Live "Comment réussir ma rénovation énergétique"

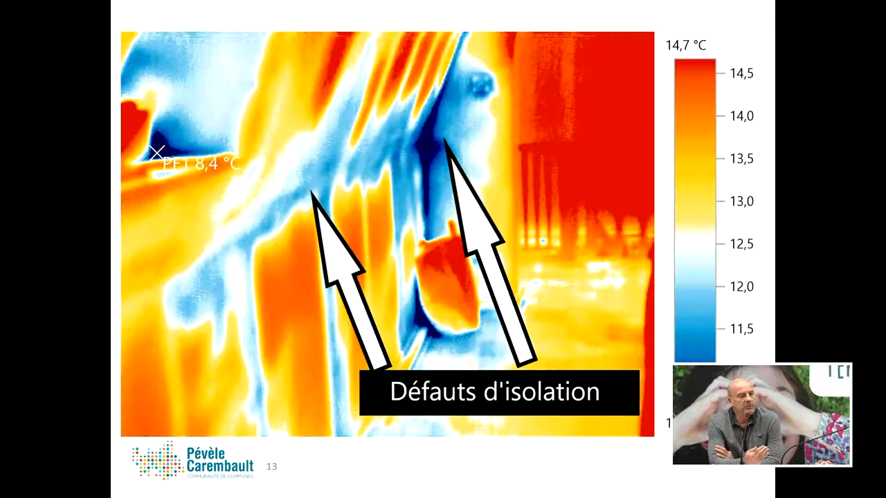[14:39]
On screen: scale top 14.7°C
D'accord. Ça, ça rentre dans quelle prestation le diagnostic ? C'est ce que l'on appelle un audit thermique. D'accord. Alors, revenons à ce moment-là sur le diagnostic.
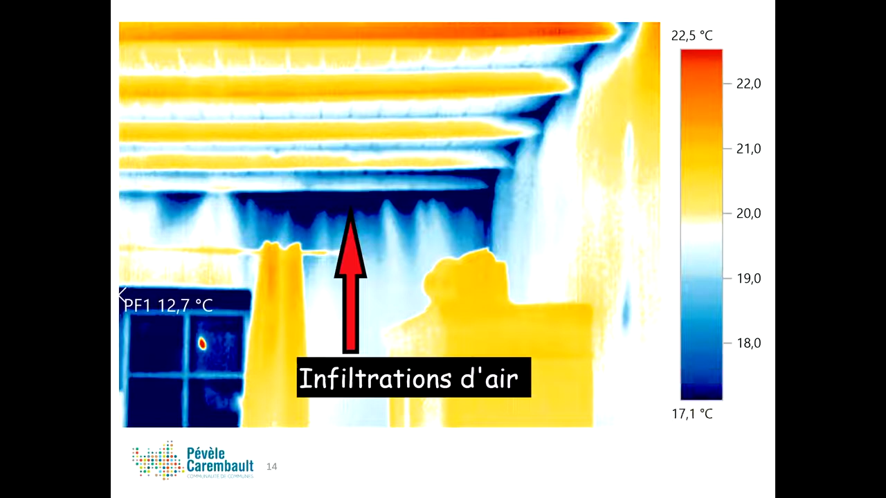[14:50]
On screen: spot 12.7°C, scale top 22.5°C, scale bottom 17.1°C
Ça coûte combien ? Alors, pour une thermographie, pour un logement standard,